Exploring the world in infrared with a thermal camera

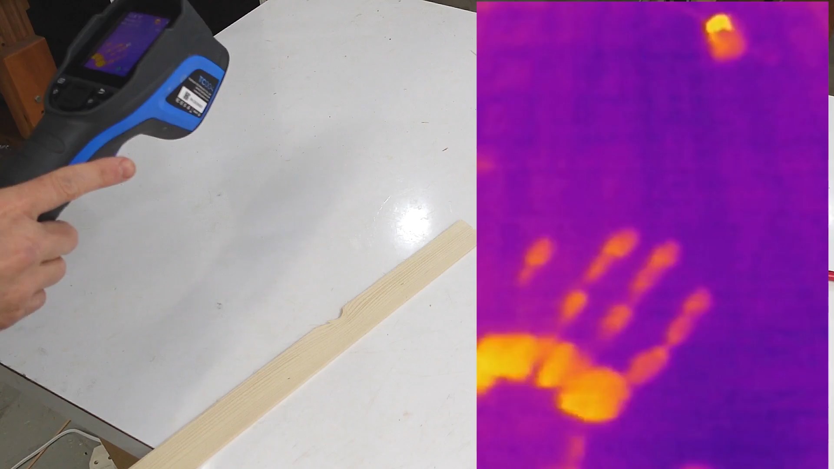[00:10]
If I touch the workbench just briefly you can see my handprint on there. Or even if I just rub a piece of wood across the workbench
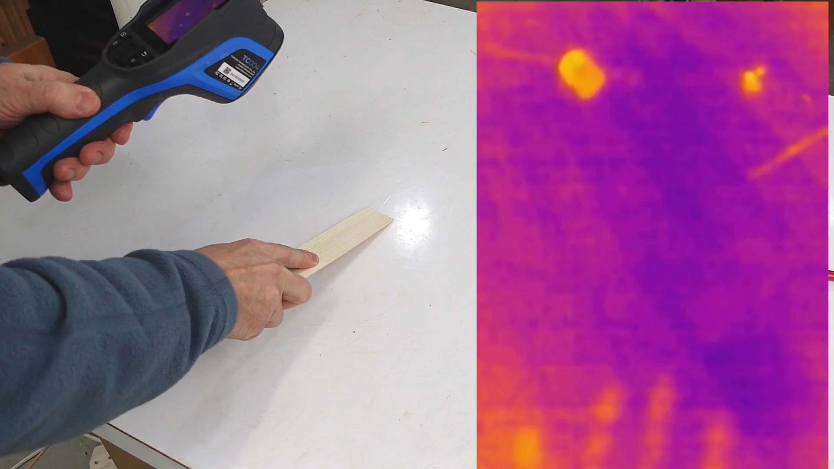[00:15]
it leaves a streak just from the friction heat or my fingers
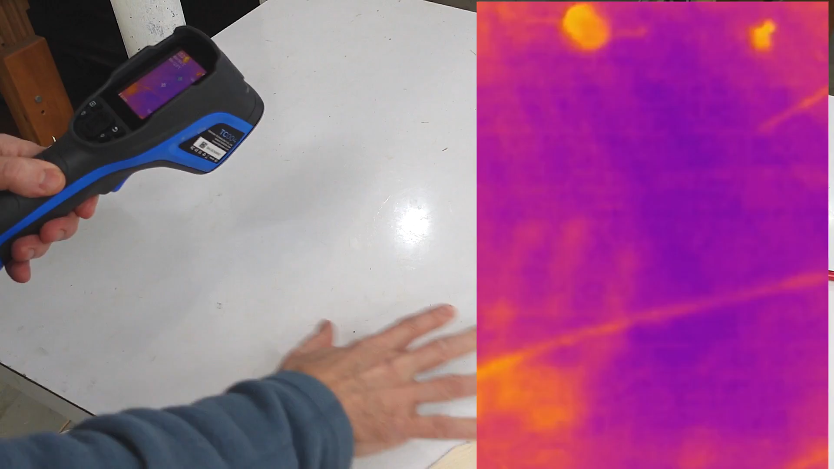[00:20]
just from the heat coming off of those fingers.
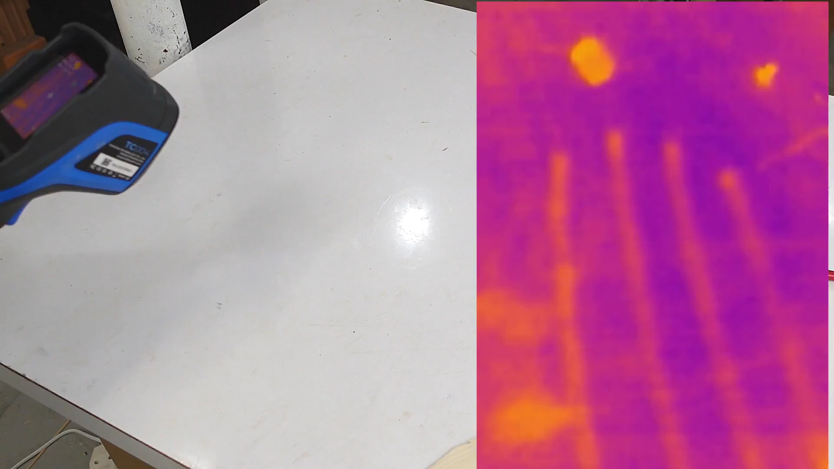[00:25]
And now let's go and explore the thermal landscape around here.
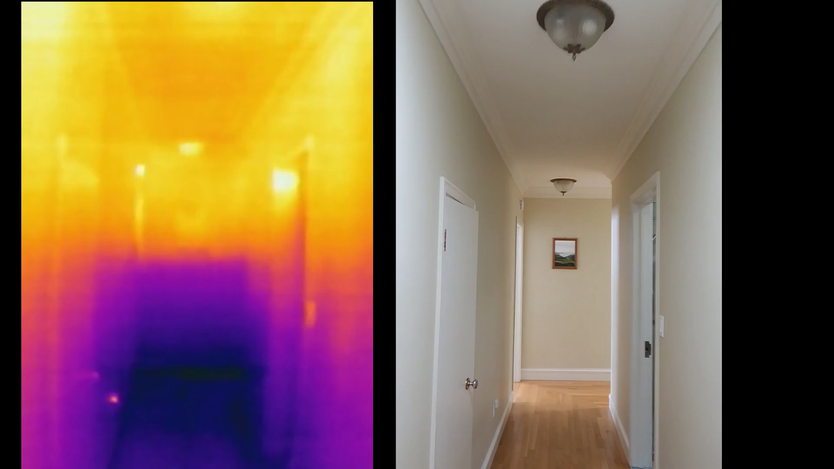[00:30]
Walking down the hallway of the house you can see quite the temperature gradient. 24 degrees near the ceiling 17 and a half near the floor.
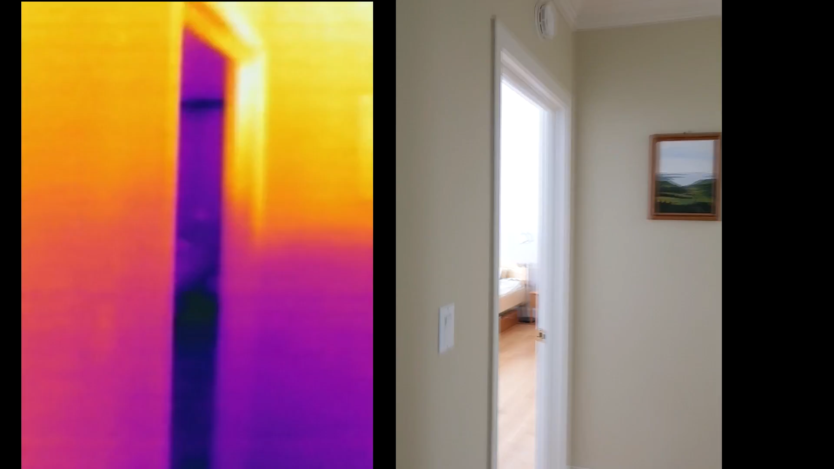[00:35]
And you can clearly see where all the framing is including this diagonal brace that was put in here.
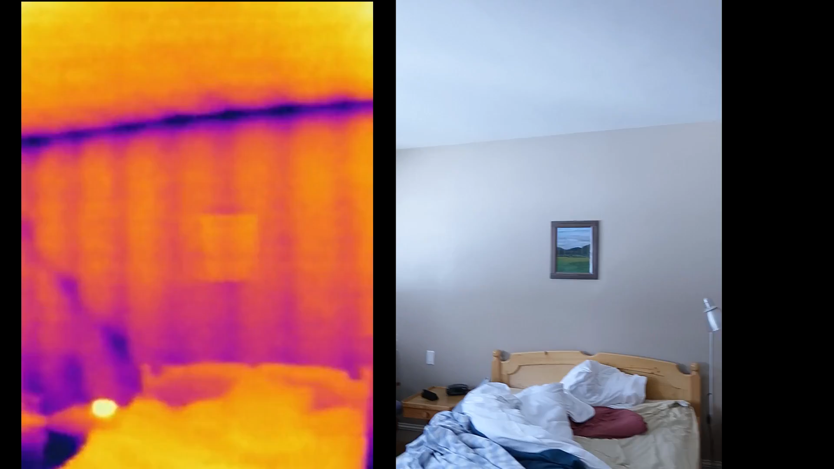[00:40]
You'd never find that with a stud finder.
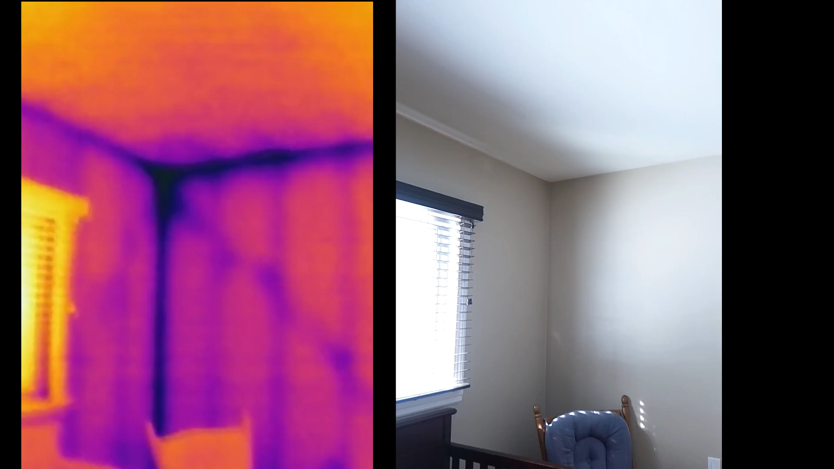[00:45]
And you can see the corners are of course the coldest.
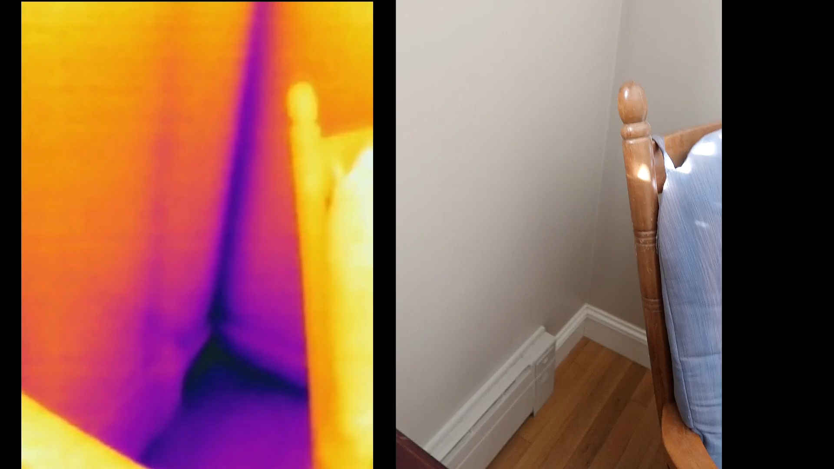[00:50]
Especially near the floor outside corners. If there's ever condensation that's where it happens.
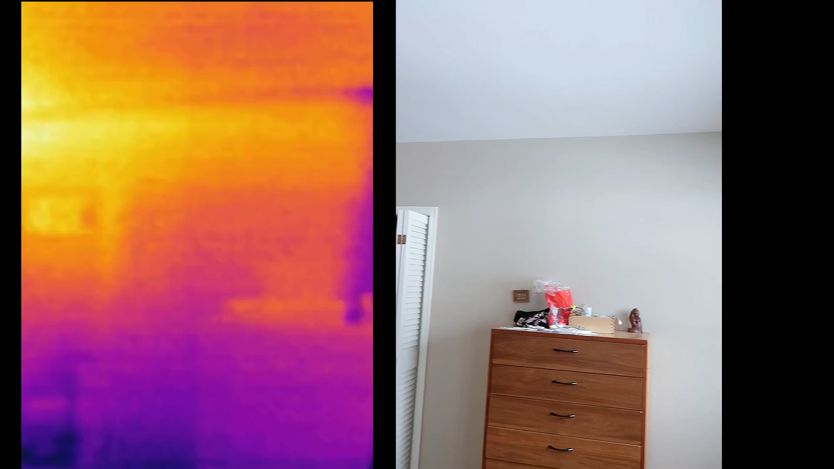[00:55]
And on this wall which is not an outside wall there's a streak here right along here.
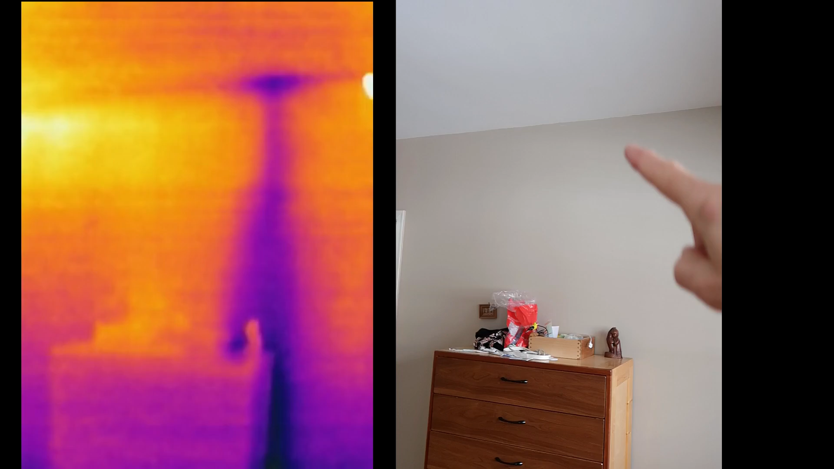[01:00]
And that is from a vent pipe that goes to the toilet out to the roof.
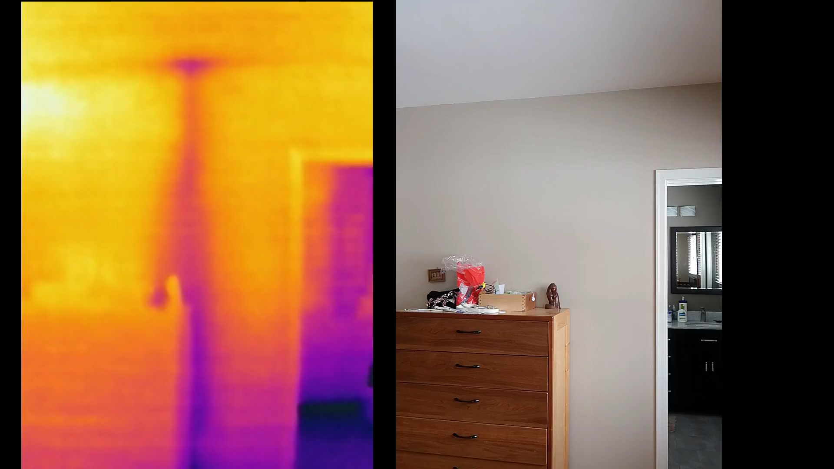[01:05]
And air always seems to be coming down through this pipe in the winter which makes it cold.
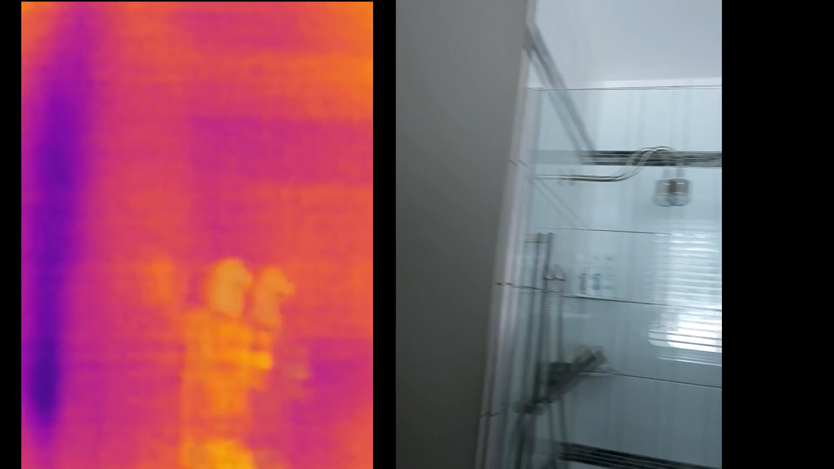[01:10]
It's actually cold enough that I can feel if I put my hand
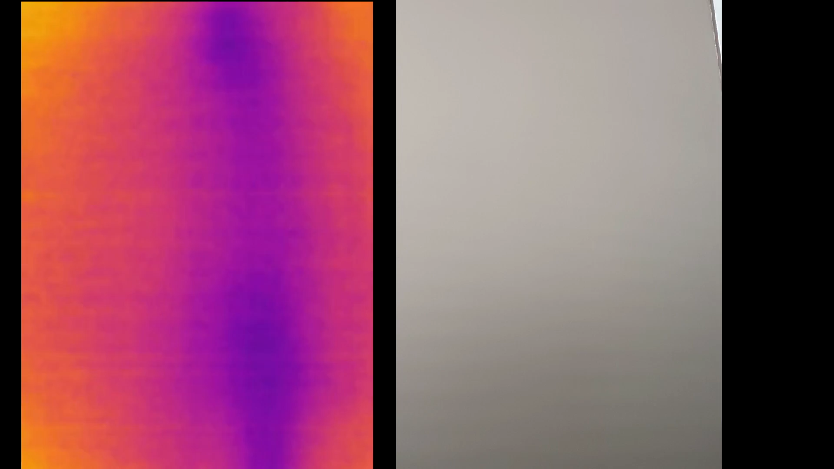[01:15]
on it I can feel that this is a bit cooler than this.
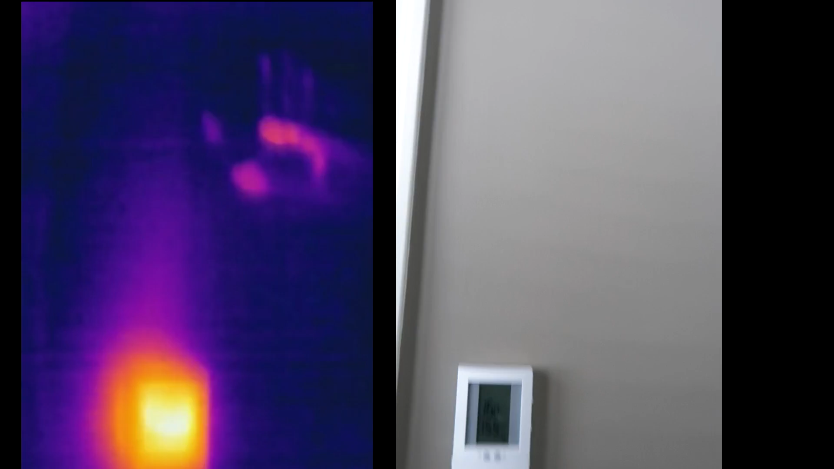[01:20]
This is the controller for the floor heat. Obviously releasing quite a lot of heat because you can see a streak coming off the top of it.
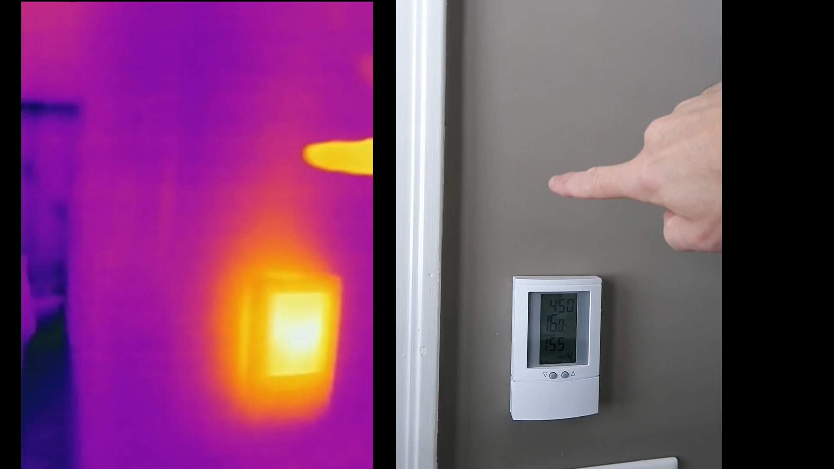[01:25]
Another electronic gadget here.
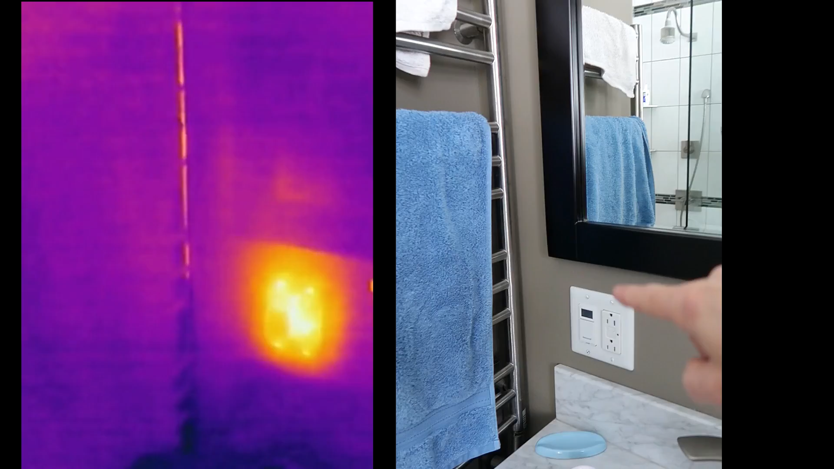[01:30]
This one controls the heat for the towel rack. Again it draws quite a lot of heat even with the towel rack completely off.
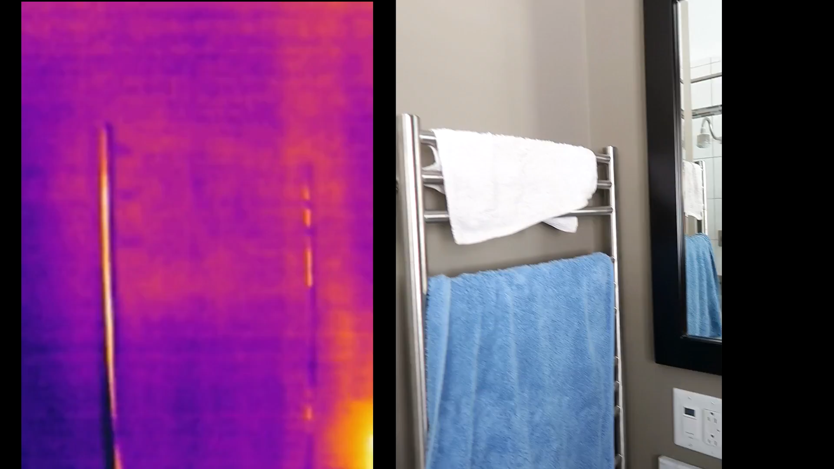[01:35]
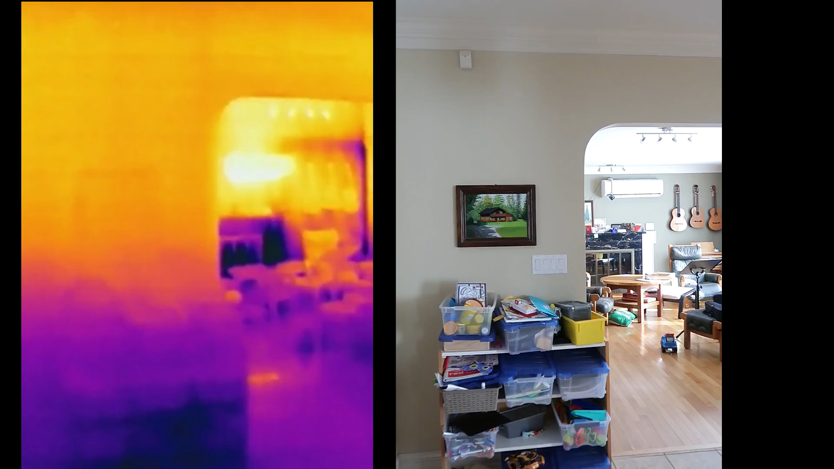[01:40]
So the living room is quite warm because we've got the mini split going. That's that thing right there. But the fireplace is cold because there's less insulation here.